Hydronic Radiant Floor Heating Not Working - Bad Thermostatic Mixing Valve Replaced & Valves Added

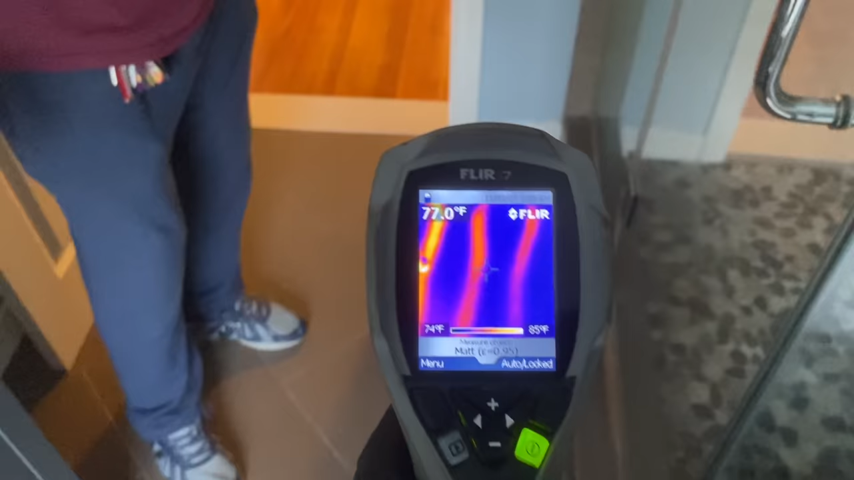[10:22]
On screen: spot 77.0°F, scale top 85°F, scale bottom 74°F
Very, very sloppy job though. Sloppy loops.
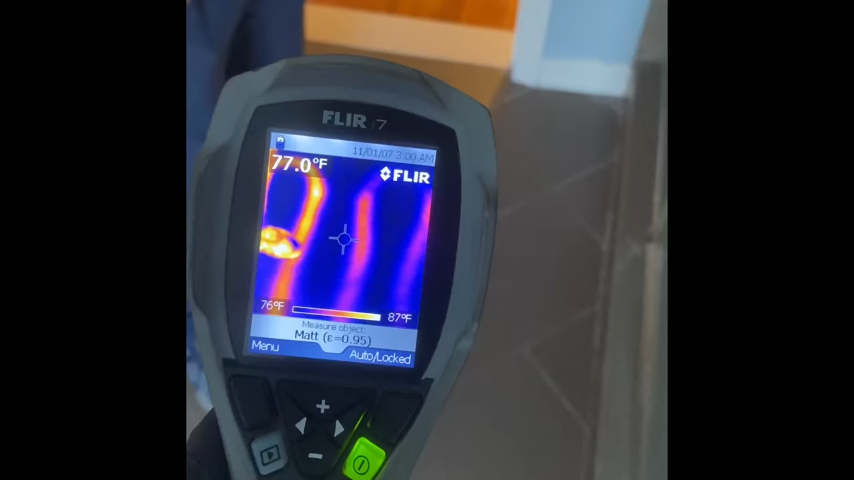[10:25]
On screen: spot 77.0°F, scale top 87°F, scale bottom 76°F
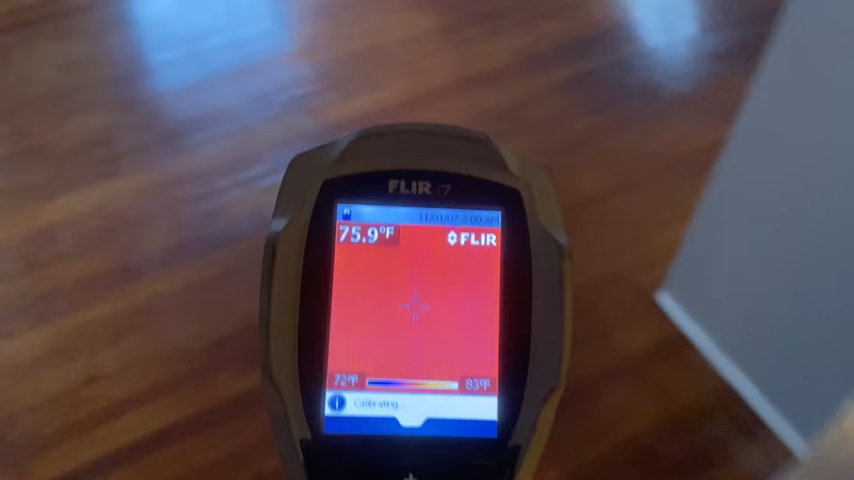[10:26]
On screen: spot 75.9°F
All right, let's check out the other. Nah, nothing yet.
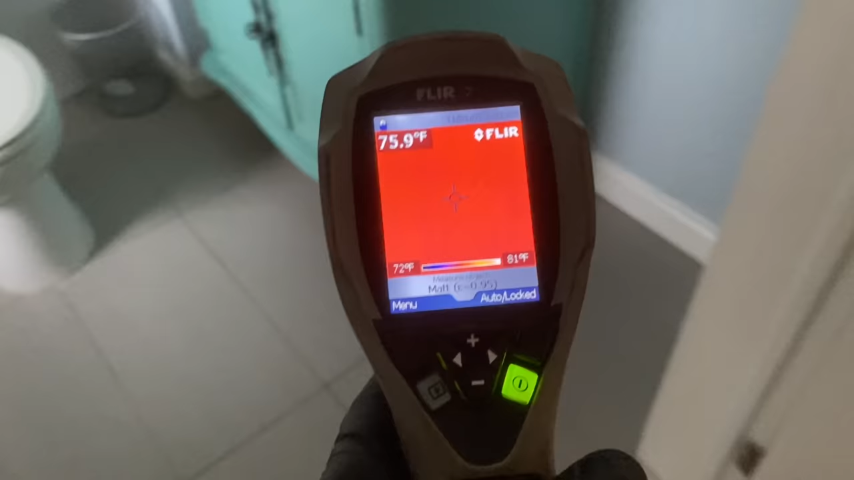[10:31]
On screen: spot 75.9°F, scale top 81°F, scale bottom 72°F
See, we know, so that's that first one.
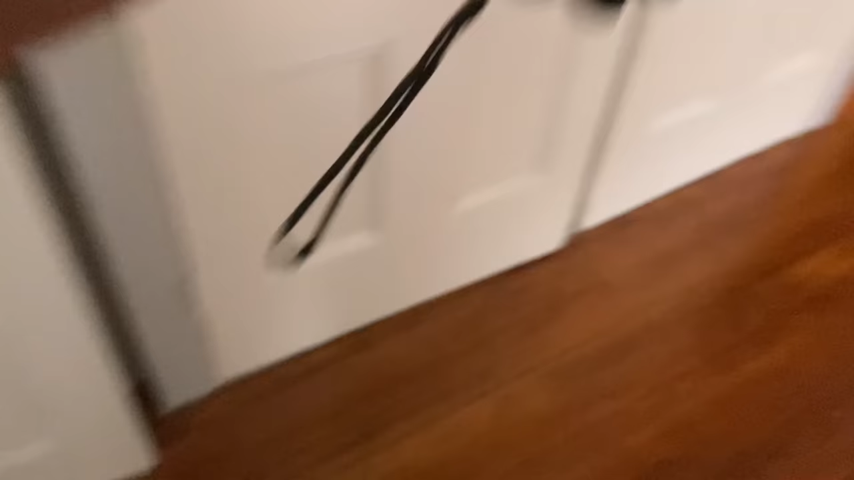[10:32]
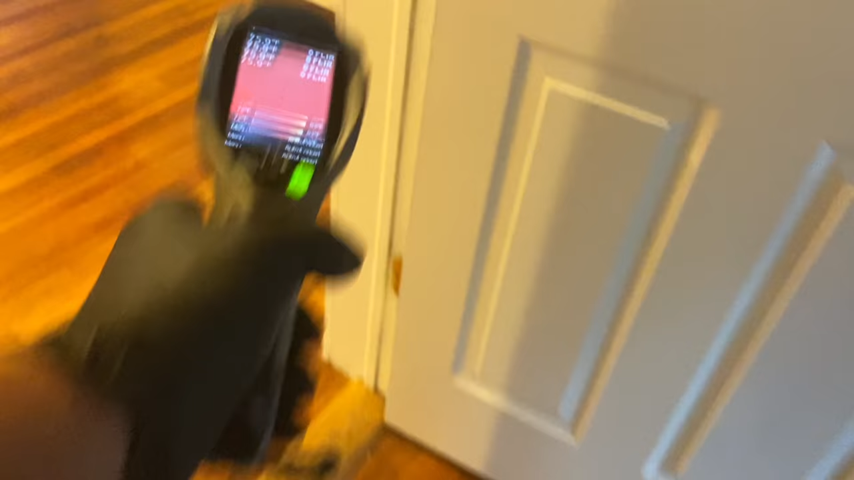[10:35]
That's the one that's getting hot first because it's the shortest loop.
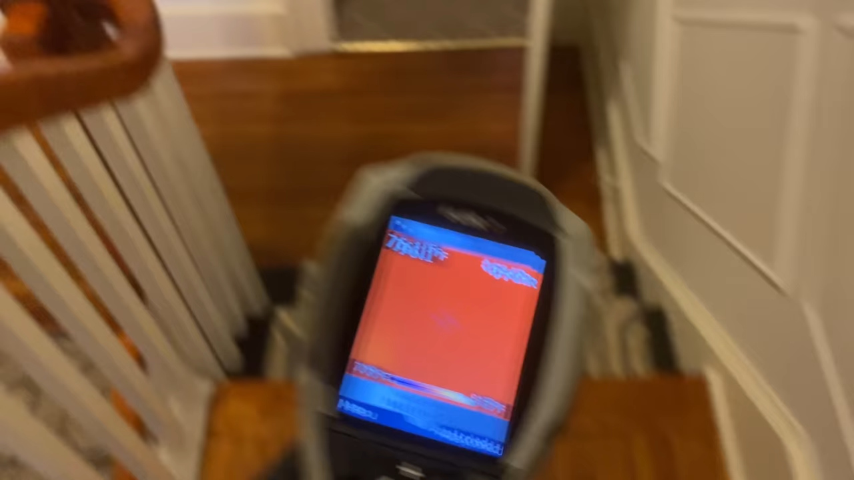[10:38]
So it's already getting hot and coming back hot.
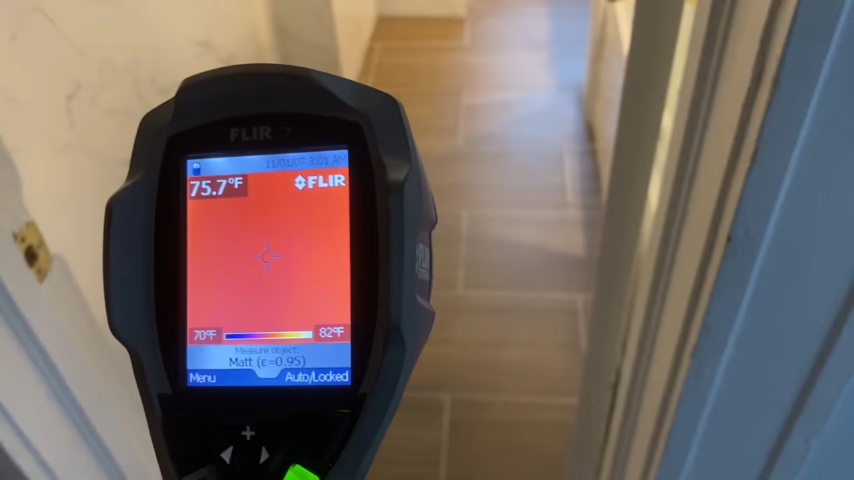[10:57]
On screen: spot 75.7°F, scale top 82°F, scale bottom 70°F
You could have, well, not these two, because they're looped together, but you could have easily had another thermostat for that bathroom.
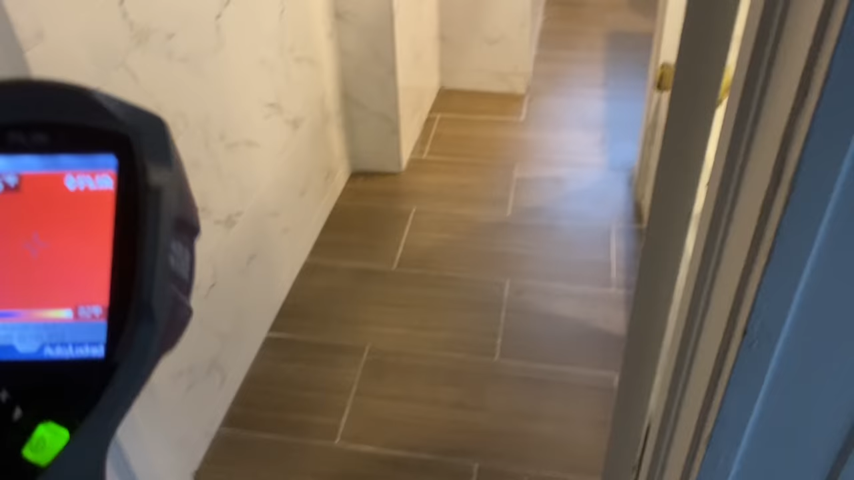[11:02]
Okay, it just costs more money, but it's just controls at that point, but nothing on this floor.
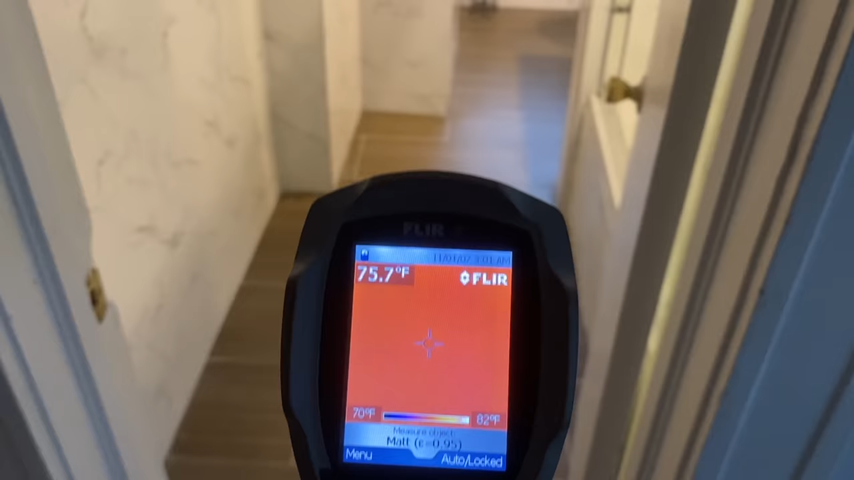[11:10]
On screen: spot 75.7°F, scale top 82°F, scale bottom 70°F
And like I said, it's a moot point, because I got to change the mixing valve, which means I got to drain everything down, which, and then fight the air.
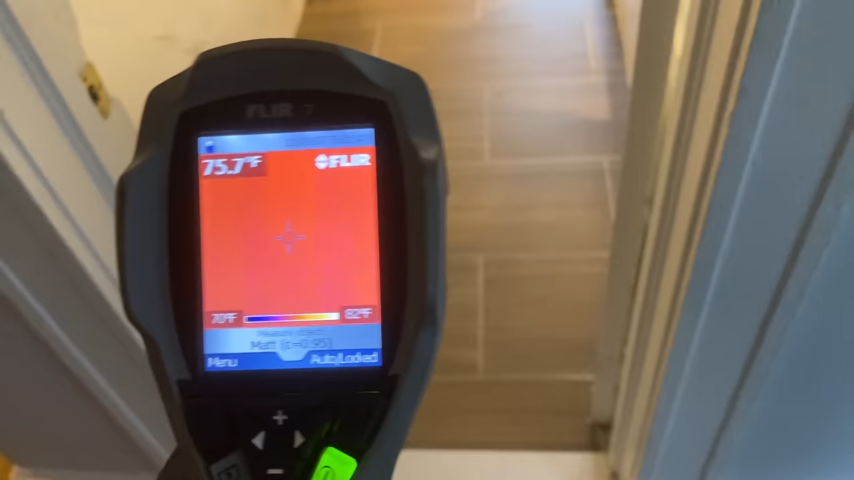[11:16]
On screen: spot 75.7°F, scale top 82°F, scale bottom 70°F
All right, it's been about another 20 minutes or so using the Flir i7.
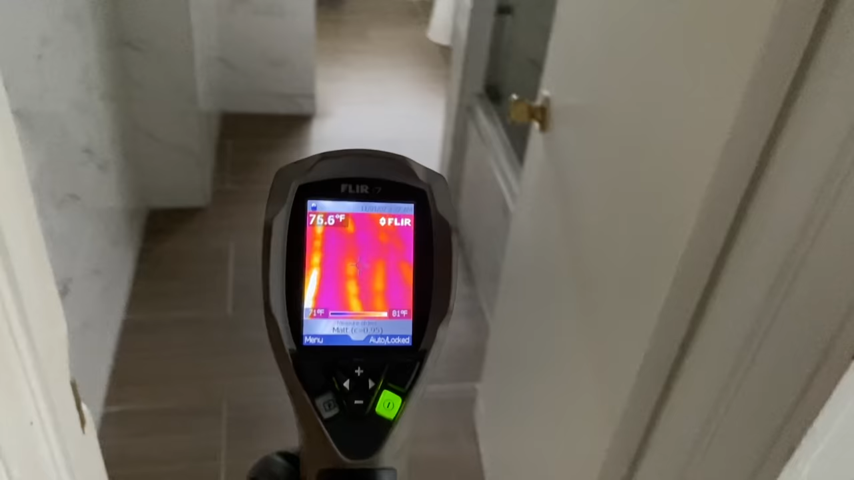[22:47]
On screen: spot 75.6°F
Yes, we have success. And look how sloppy the job that is, by the way.
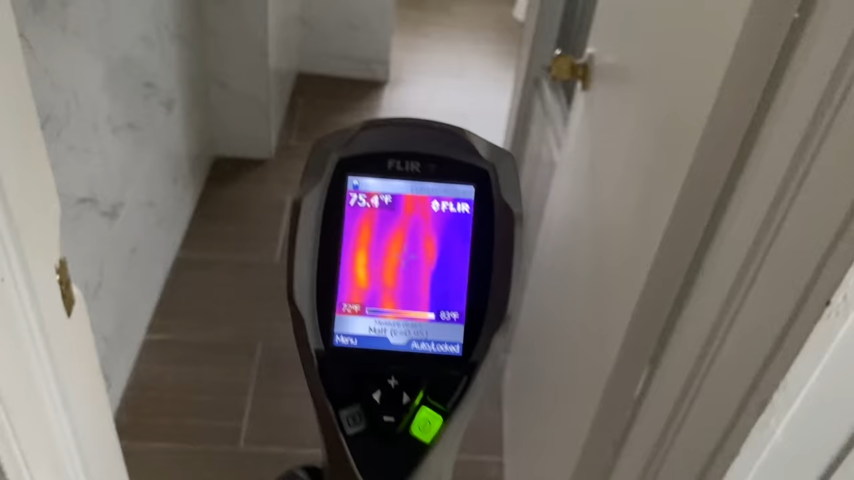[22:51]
On screen: spot 75.4°F
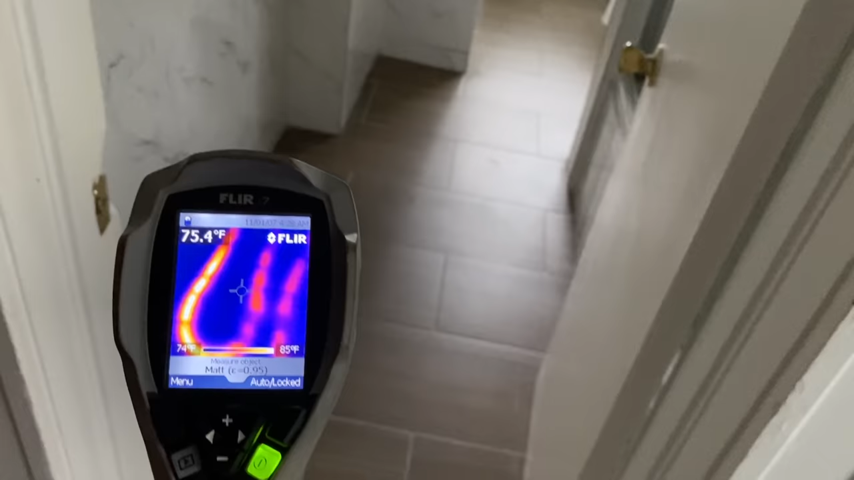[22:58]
On screen: spot 75.4°F, scale top 85°F, scale bottom 74°F
Look how they just put the pecs in like that, like slobs. You can see the pipe. Come look.
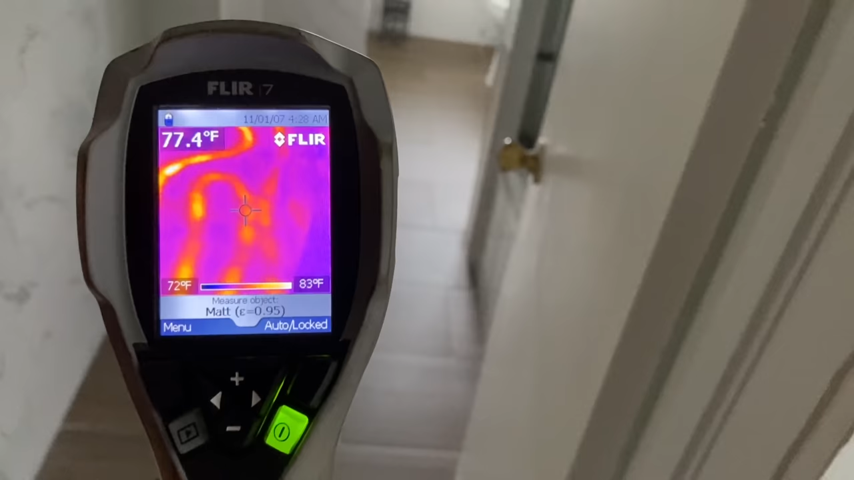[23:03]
On screen: spot 77.4°F, scale top 83°F, scale bottom 72°F
Oh. See?
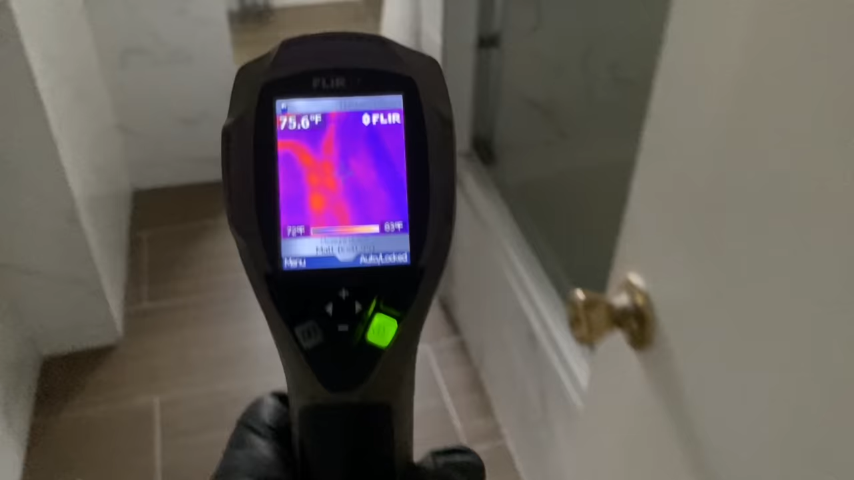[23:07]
They did a real shitty job, by the way.
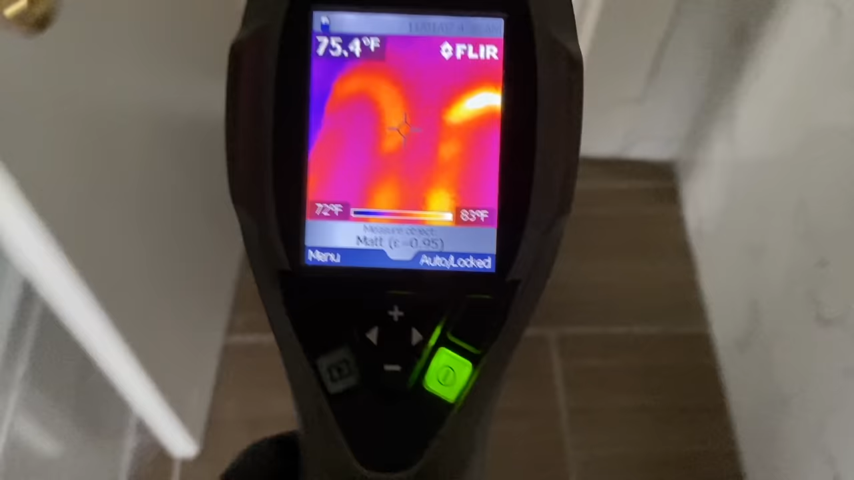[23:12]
On screen: spot 75.4°F, scale top 83°F, scale bottom 72°F
All right, let's check the other bathroom.